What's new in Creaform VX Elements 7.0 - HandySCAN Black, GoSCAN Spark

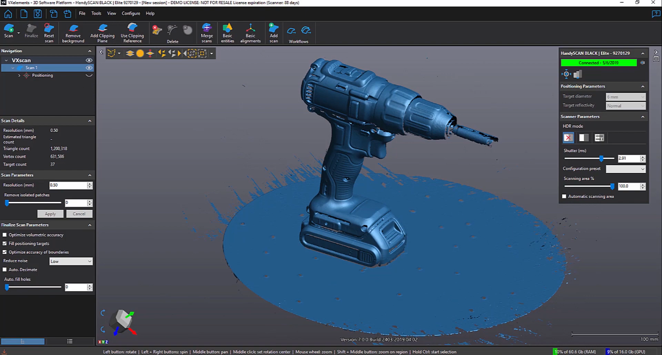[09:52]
So, getting a render to see what your scan data looks like now is very fast and once you're done, you finalize it and then you can go ahead and export it or do whatever you're doing. So, this is again unique to the GoScan Spark and the HandyScan Black.
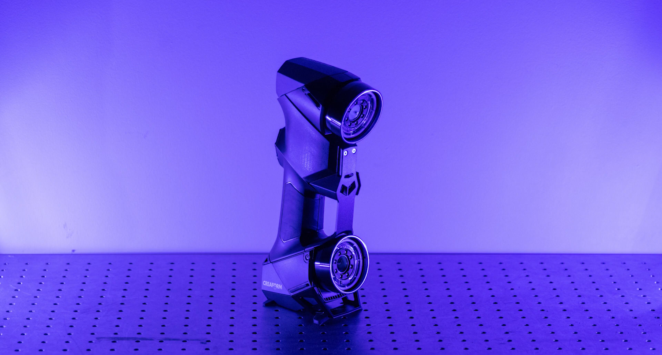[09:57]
Another improvement is the distance meter.
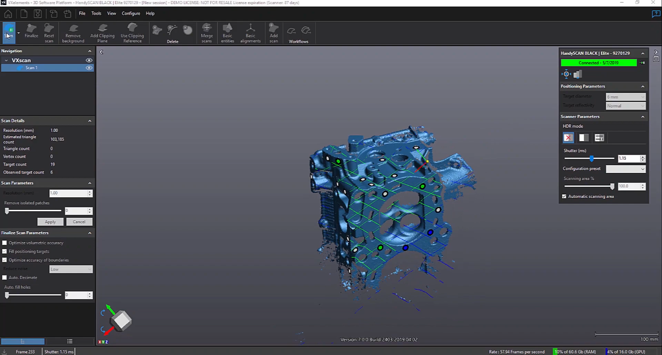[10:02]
Now, for the new HandyScan Black and GoScan Spark, instead of it being on the left side, it's actually the crosshairs, basically the scanning crosshairs and on the spark, it's the lines. Those will actually change color in the area that they are either too close or too far away. So, for example, areas where the crosshairs of the lasers are blue would indicate you're too far away and if they're red would indicate you're too close.
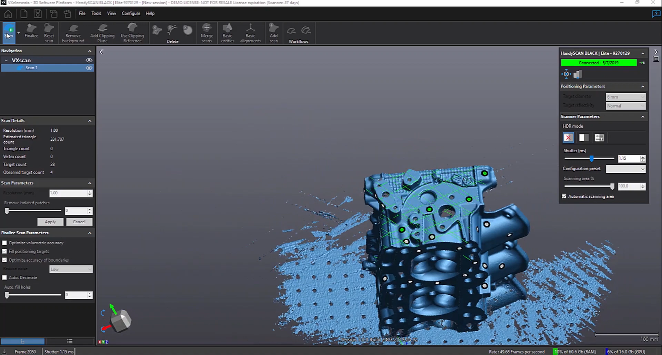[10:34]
And if they're green, you're at the proper distance and that distance is basically
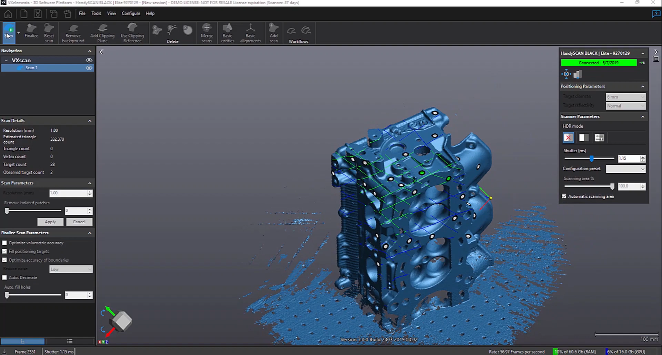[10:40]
the depth of the field or where the cameras can see. So, if you're too close or too far away, you're basically not going to pick up any data as opposed if they're green, you're going to pick up data.
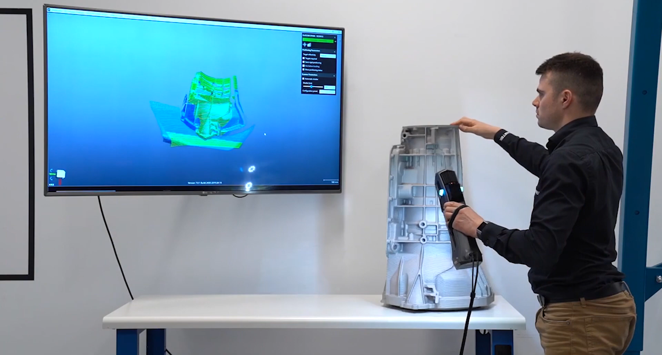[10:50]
So, that's great for parts that have varying depths.
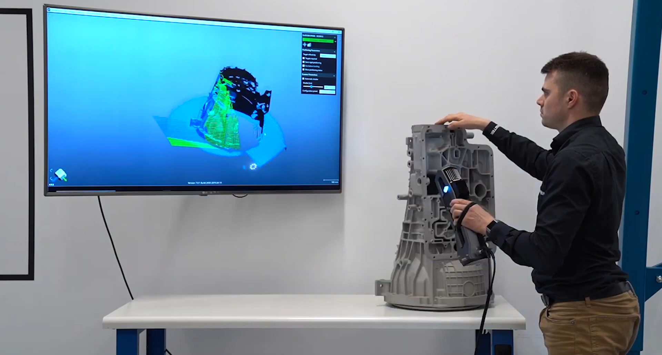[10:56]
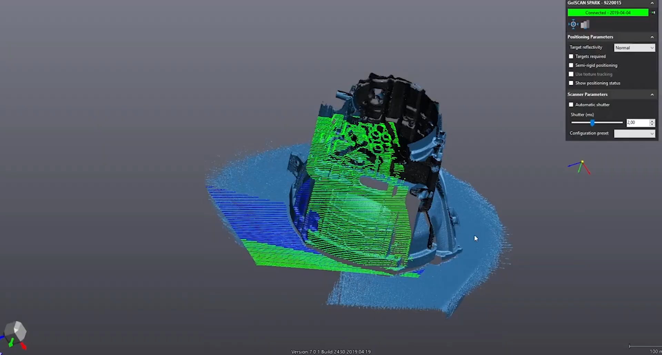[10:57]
As you move around the parts, you can see if you're too close or too far away.
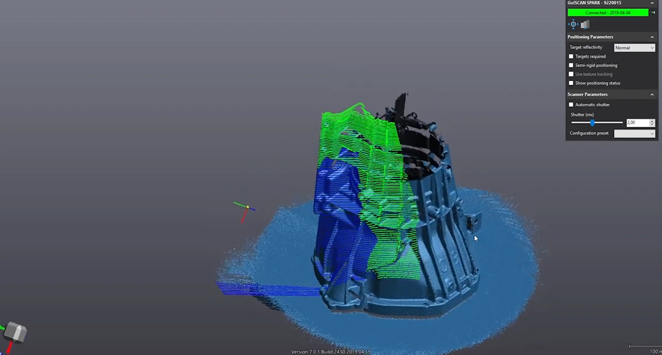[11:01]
So, it's a real nice new feature, again, for the GoScan Spark and the HandyScan Black.
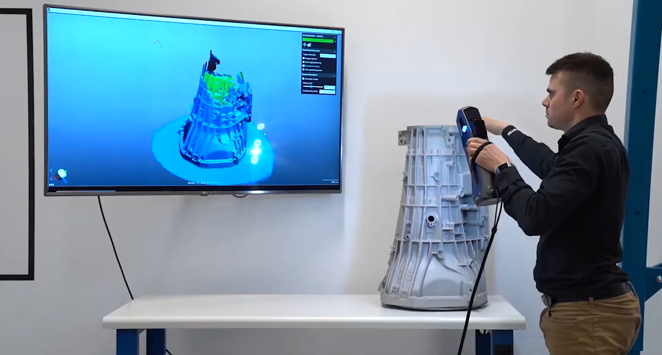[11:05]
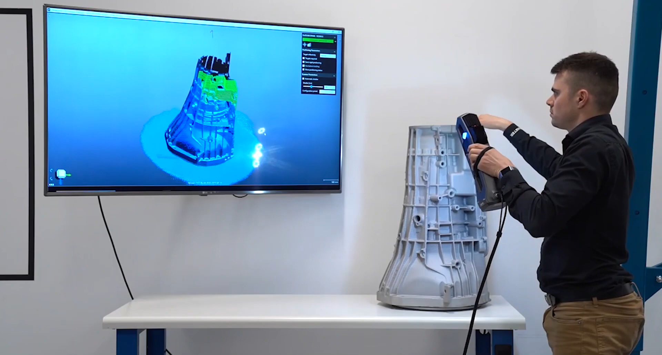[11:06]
For the other scanners, it will be just the normal meter over on the left side.
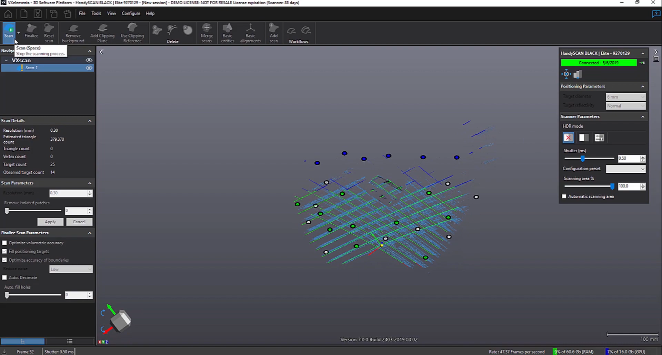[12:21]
So, the last command we're going to show here is the new Scanning Area tool. If you notice here, we're scanning a part and it's a small part. We're on a little manually rotating turntable like we use a lot.
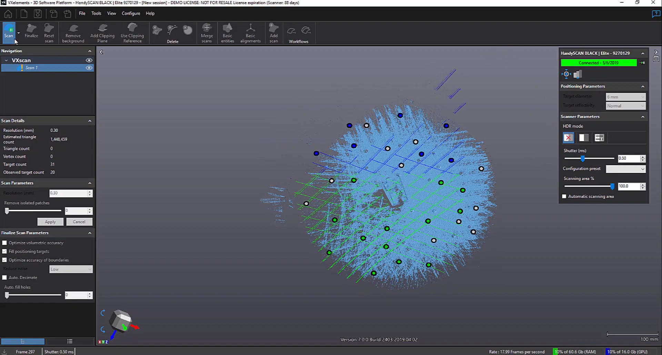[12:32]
But you can see the part is pretty small and we're trying to scan it at a fairly high resolution of 0.3 millimeters. So, let's zoom in here a little bit. You can see it.
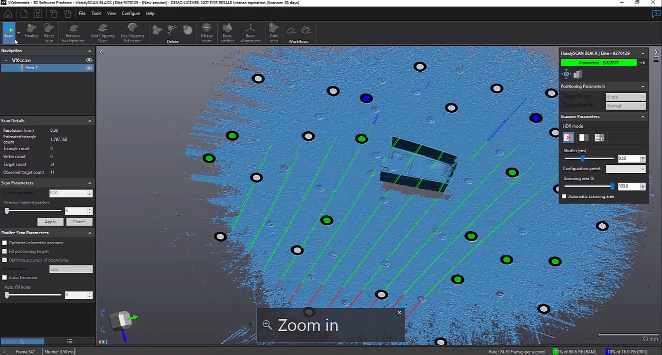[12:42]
So, it's a small part, but we're getting a lot of data we just don't need. Now, of course, we could do the clipping plane and some of the other stuff we showed.
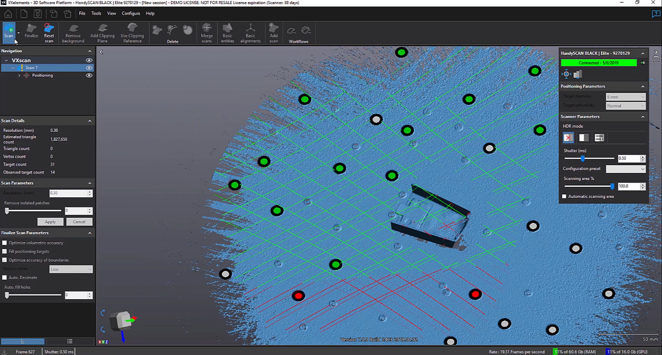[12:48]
Or the other thing we're going to do, let's just reset and let's turn down our scanning area to 25%.
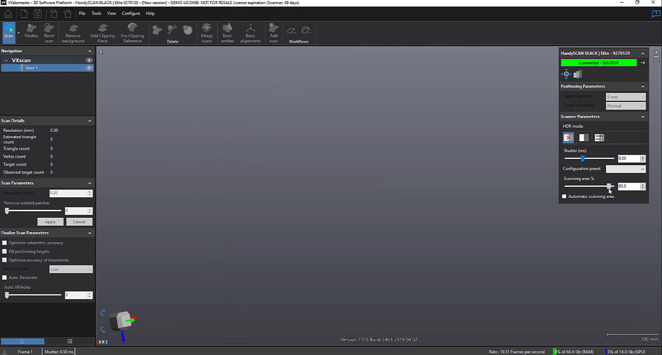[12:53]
And now when we hit Scan, basically where we start scanning,
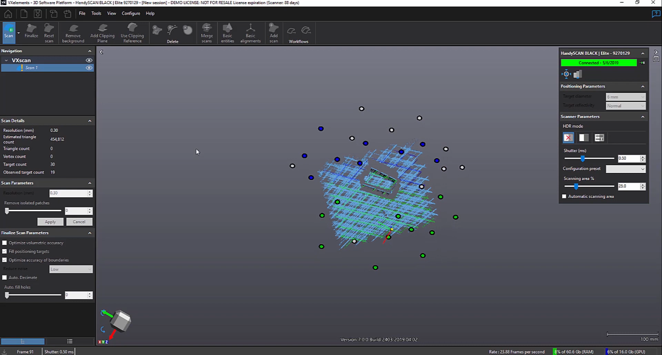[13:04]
you can see it's only 25% of the normal scanning area.
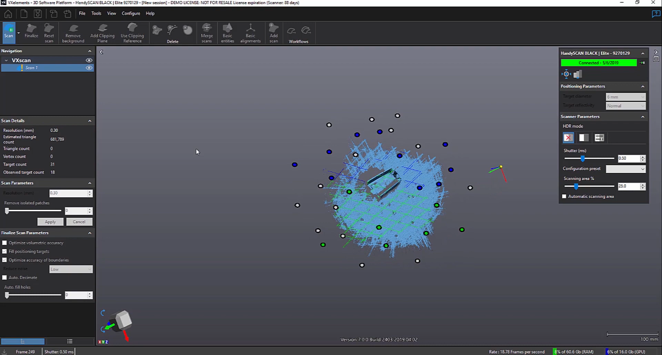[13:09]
But you'll notice it's still seeing the targets beyond that area. So, it allows us to gather the targets in a bigger area, which can be helpful.
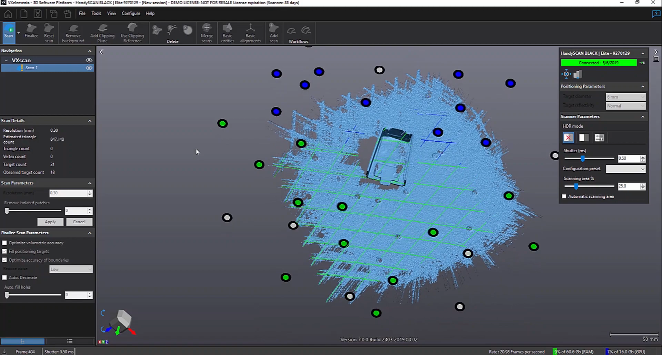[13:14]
But you can see we're just reducing the area that we can scan in or it's actually going to collect data. So, it's a nice tool, especially when you're trying to do higher res scanning and really get some fine detail. You just don't want a lot of extra data.